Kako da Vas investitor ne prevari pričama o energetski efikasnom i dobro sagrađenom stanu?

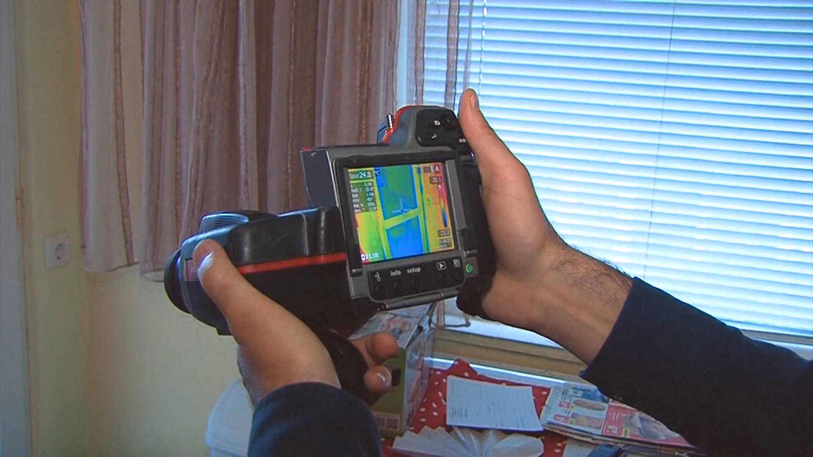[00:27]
Naprimer, termovizijsko snimanje je do skoro bilo skupo i nedostupno čak i stručnjacima, a danas postoje i telefoni sa termovizijskom kamerom.
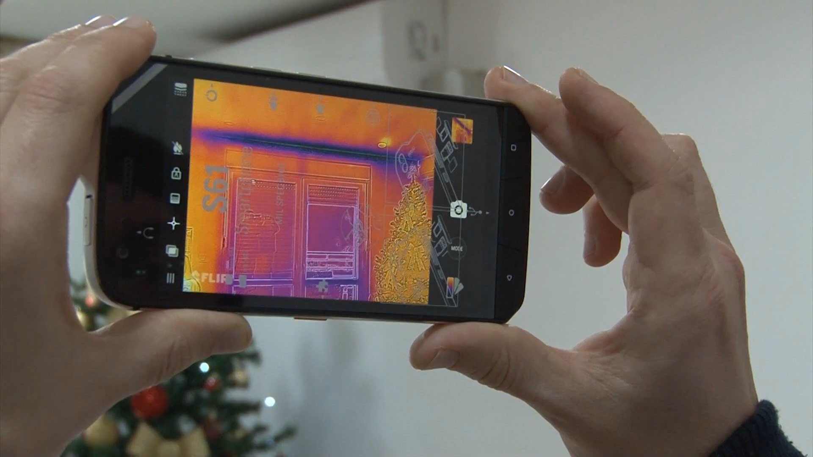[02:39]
napravili smo telefonom CAT S61 sliku stolarije.
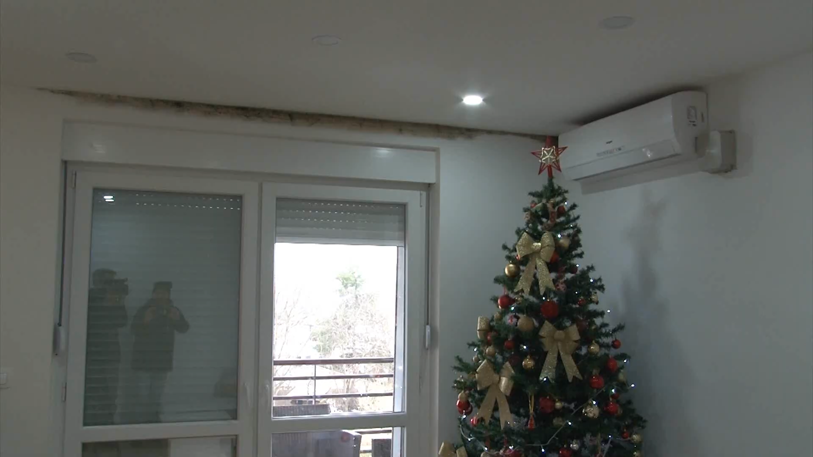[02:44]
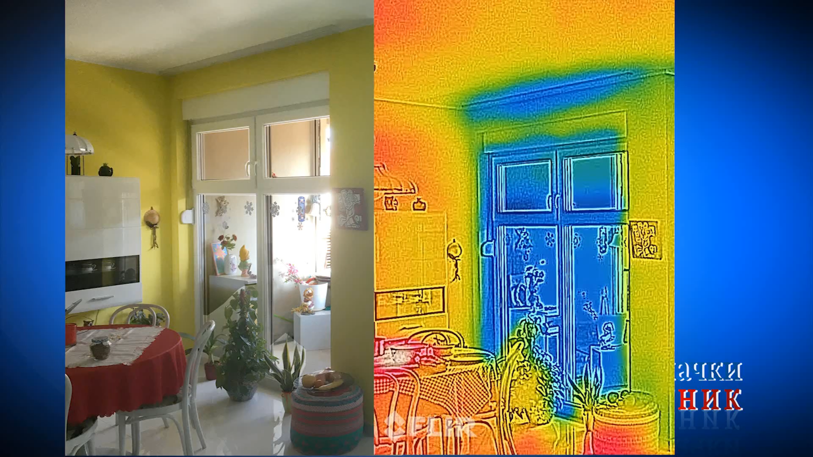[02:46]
Na njoj se jasno vidi da je ona osetno hladnija u odnosu na ostatak stana. Jasno je da zgrada sa takvom stolarijom ne može da bude svrstana u A+ energetski razred,
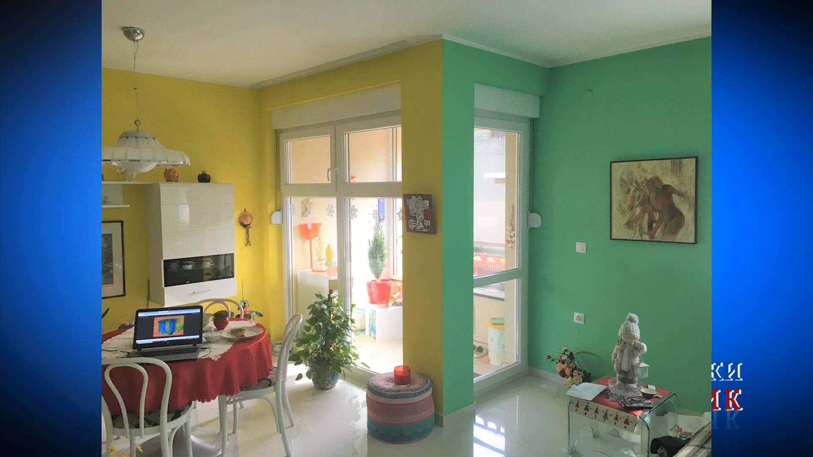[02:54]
uprkos tvrdnjama investitora Dragana Božijaka.
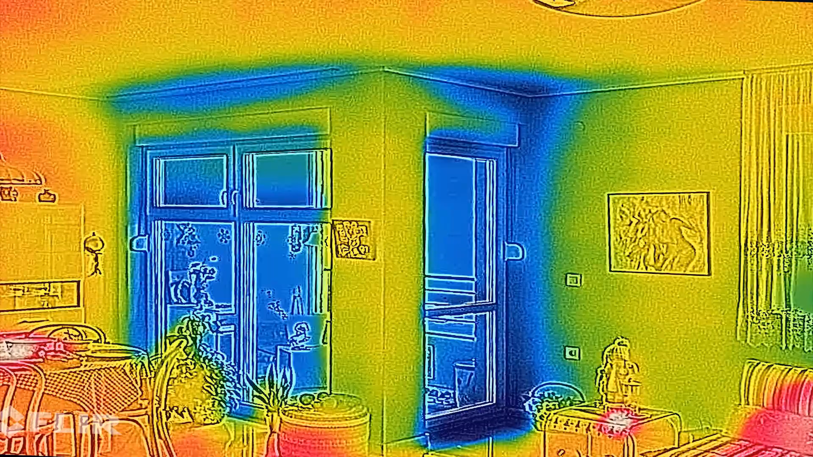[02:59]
Uz pomoć termovizije može da se vidi i gde su zidovi osetno hladniji u odnosu na ostatak stana.
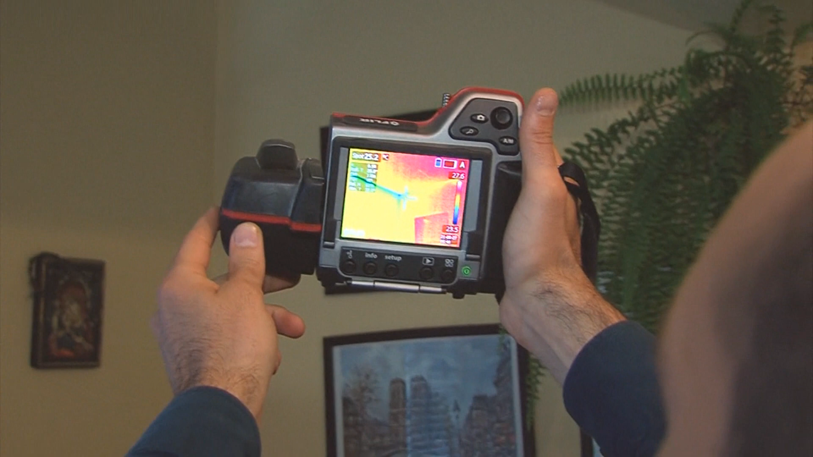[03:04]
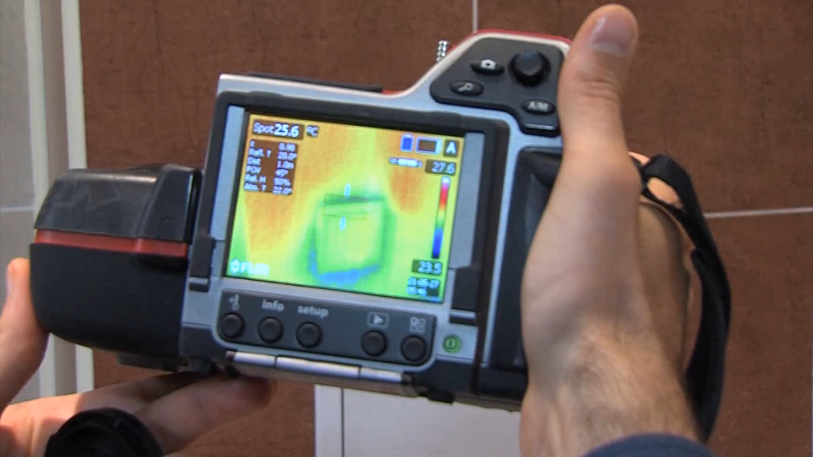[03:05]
On screen: spot 25.6°C
Na takvim mestima, osim toplotnih gubitaka,
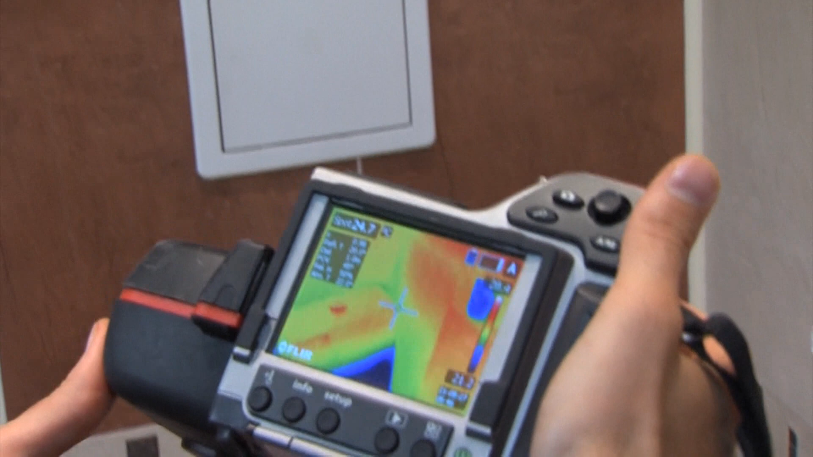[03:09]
može da se desi i nešto gore, da se pojavi buđ. U stanu u kojem se buđ pojavljuje na više mesta, na termovizijskom snimku se jasno vidi da su zidovi na
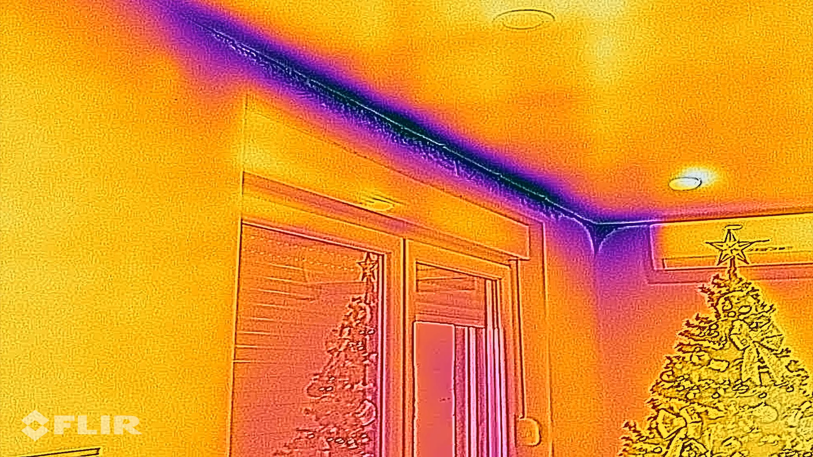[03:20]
mestima na kojima izbija buđ osetno hladniji.